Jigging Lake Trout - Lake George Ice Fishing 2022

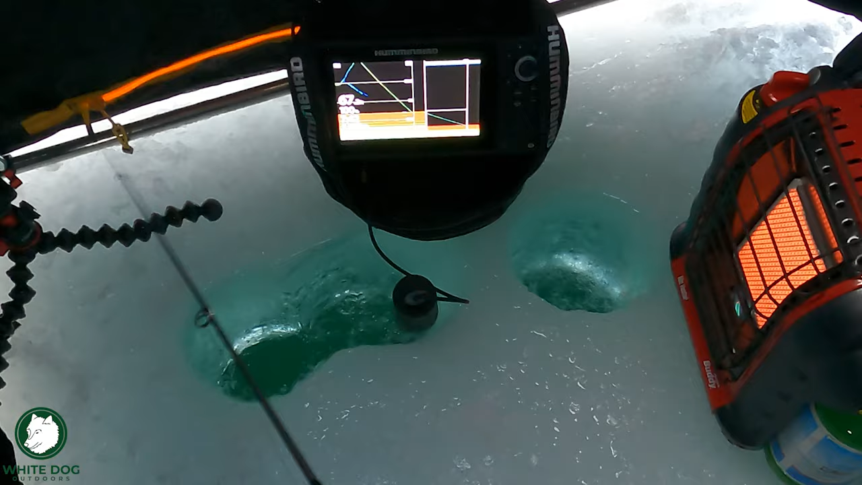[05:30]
Well, you were there, not anymore. Oh no, he's there. No, half-hearted, didn't want to go for it. That's a good mark too, dude. All right, let's bottom bounce. We pulled him in by bottom bouncing.
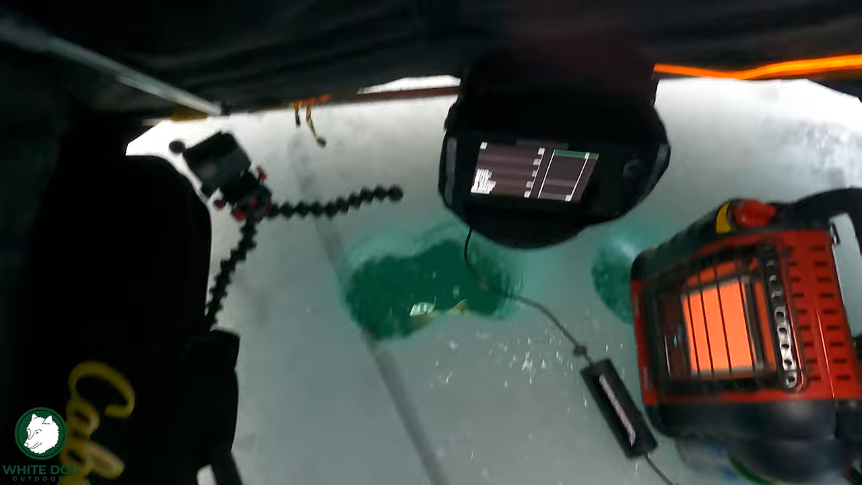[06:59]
Come on, baby. Yeah, come on, baby. He came up pretty good, that one.
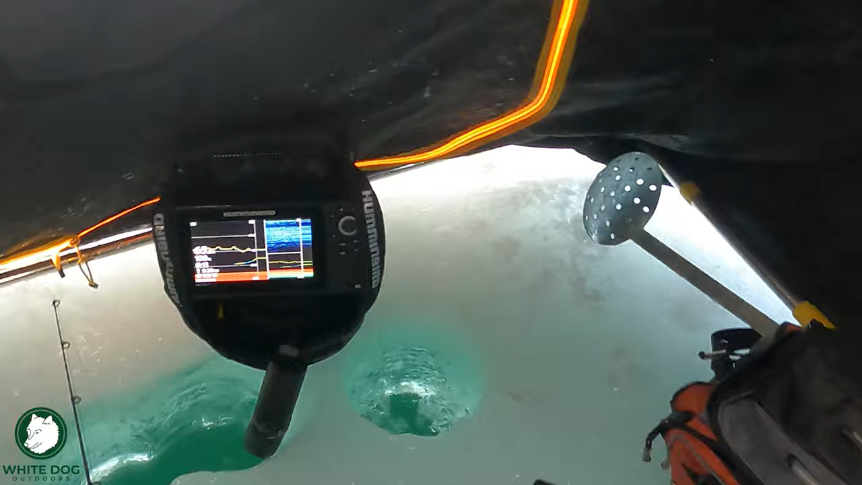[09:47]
Oh, come on, baby. Chase it.
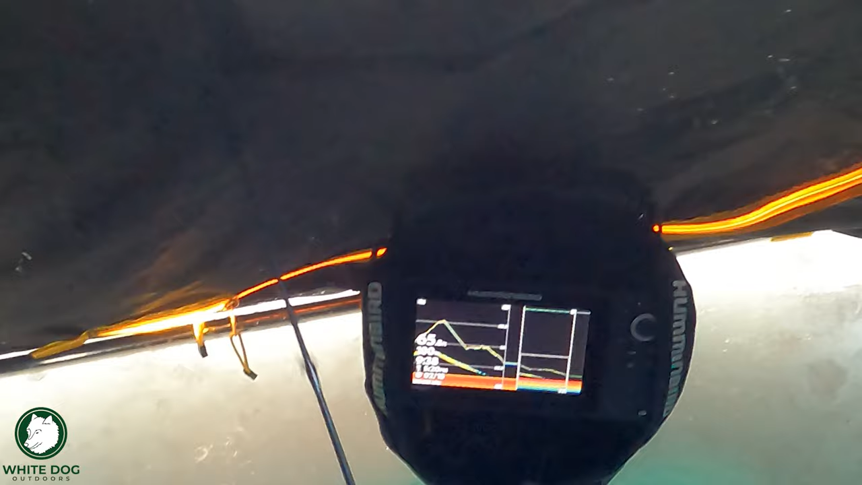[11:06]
You know, when a fish comes by every 30 minutes, you gotta freaking see him. That sucks. That sucks.
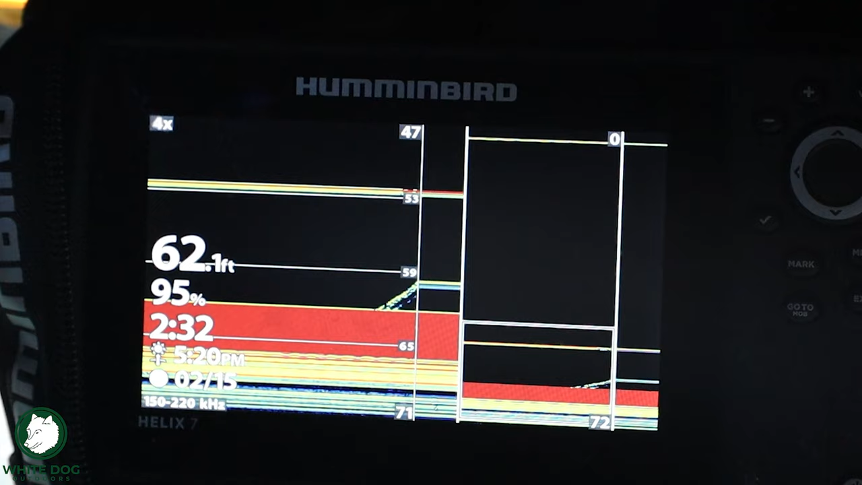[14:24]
On screen: depth 62.1 ft
Come on. You can't even come up more than a couple feet, dude. Let's pound bottom, let's pound bottom, let's go. Come on, show up. Yeah, you're there, you're there, you're there. You're there.
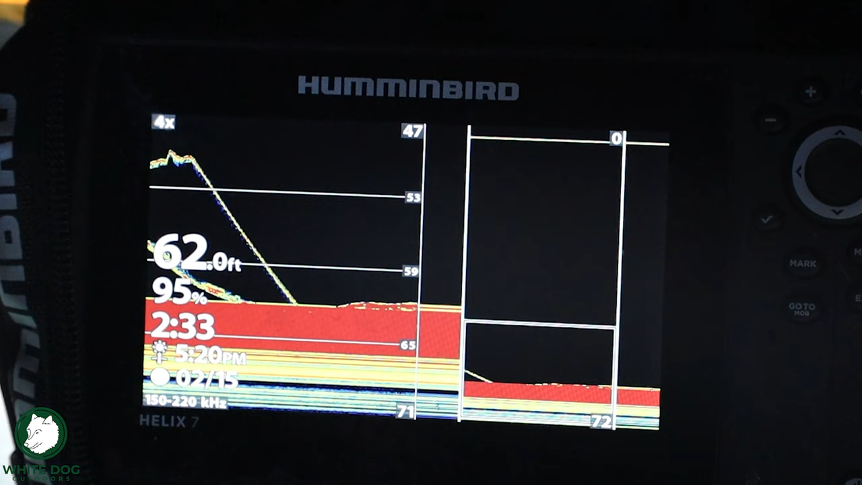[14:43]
On screen: depth 62.0 ft
You're there.
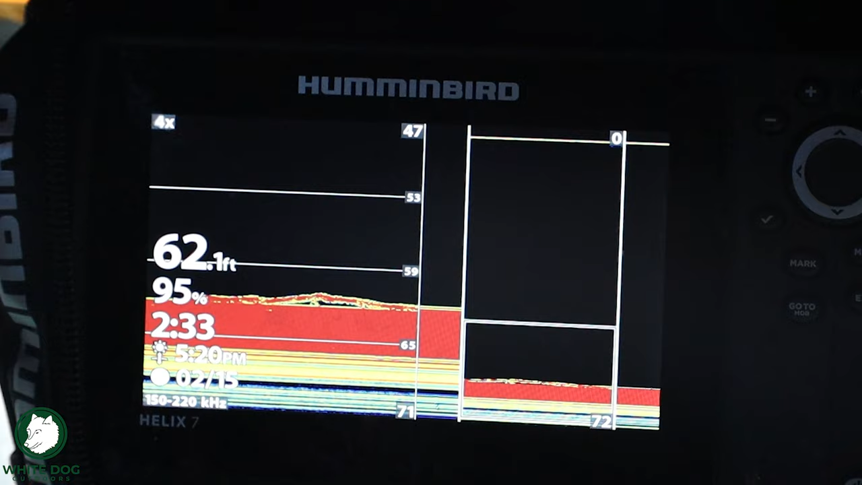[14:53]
And you're gone. Are you serious? You're gone? Come on. Come on. You can do it. You can do it. You can do it. Son of a, come on. Come on.
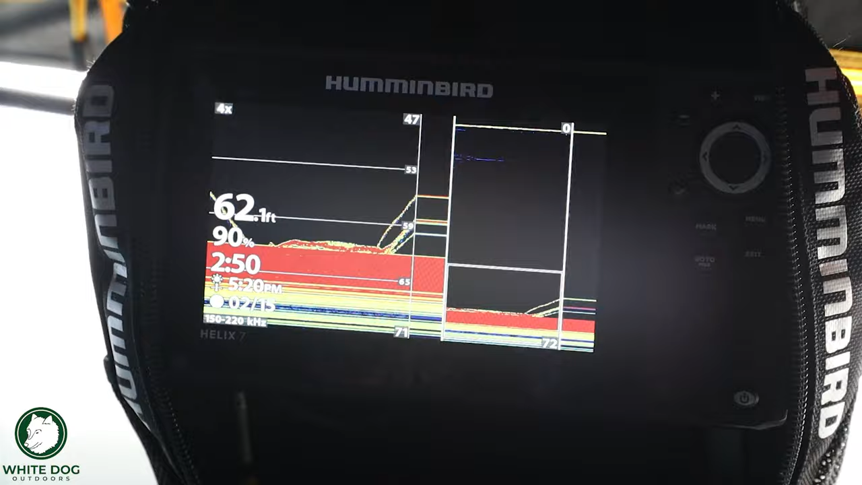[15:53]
On screen: depth 62.1 ft
They're there. They're there. Come on. You want it, boys. You want it, boys. Let's go.